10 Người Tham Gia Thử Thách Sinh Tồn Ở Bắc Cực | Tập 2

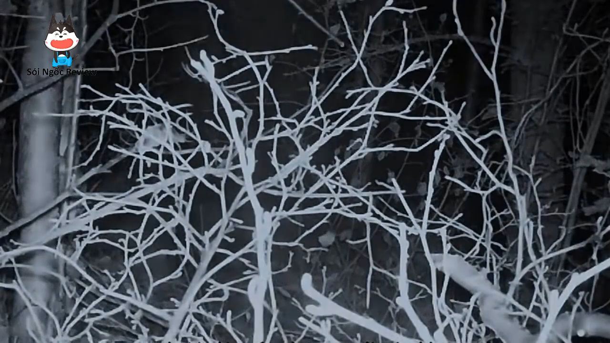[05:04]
Mơ hồ có thể nhìn thấy một đôi mắt phát sáng.
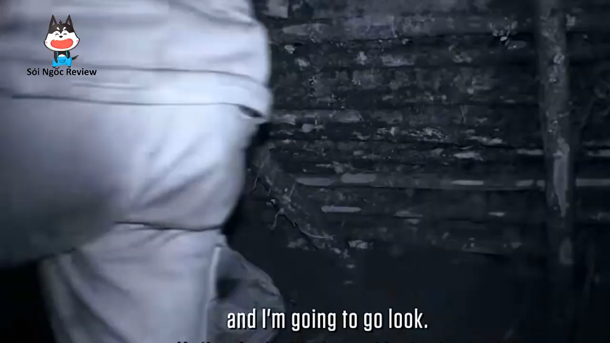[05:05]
Amos quyết định lấy cung tên của mình và chiến đấu với nó.
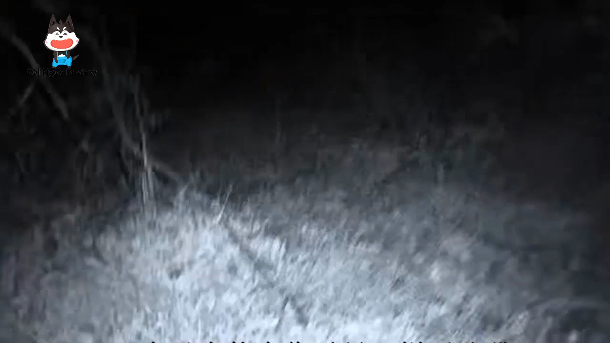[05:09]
Sau khi tìm kiếm xung quanh. Anh ta nói rằng con sói đã sợ hãi bỏ chạy. Nó vừa va vào chỗ này.